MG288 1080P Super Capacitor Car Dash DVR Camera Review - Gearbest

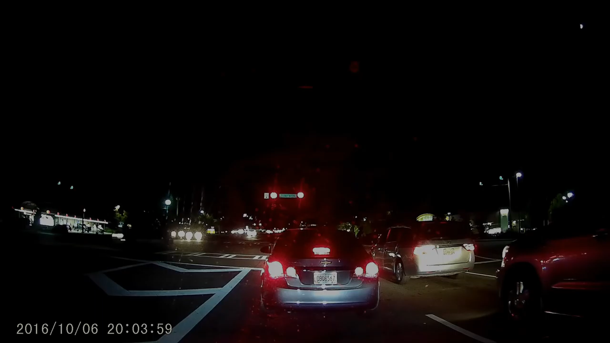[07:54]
As you can see, this car dashed camera performed very well in both daytime and nighttime.